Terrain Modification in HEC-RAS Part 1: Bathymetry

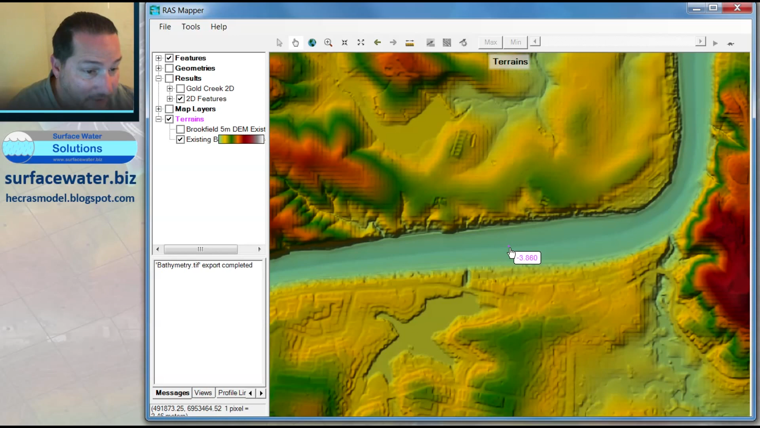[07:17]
happened you'll see it a little better now when I turn on my contour intervals if I take those down to a one meter interval I'll make these different color here so you can
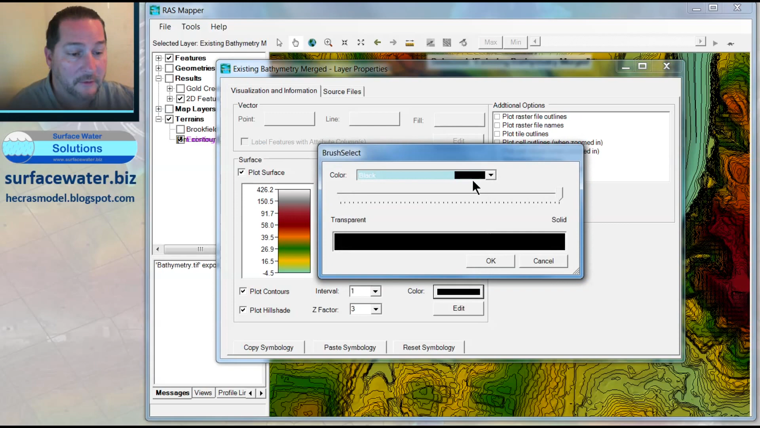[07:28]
see them a little better you'll be able to see that I've got bathymetry contours in my channel so that when I chop this thing here with a cross-section instead of what I saw before which was a flat line I've got a new terrain
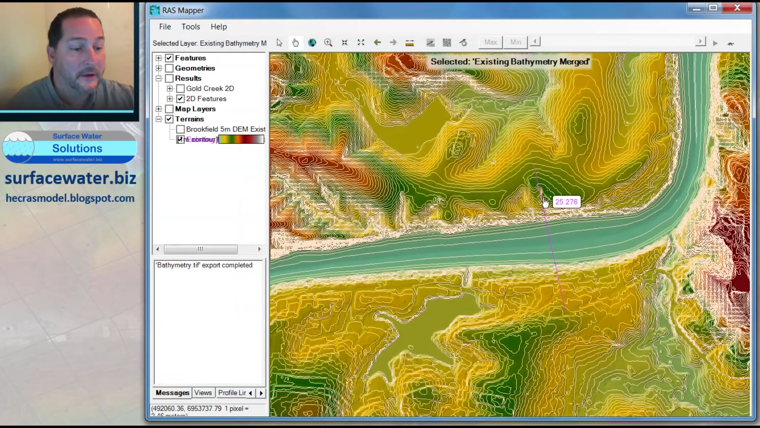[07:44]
that actually has the bathymetry built in and that way I can run a new 2d model without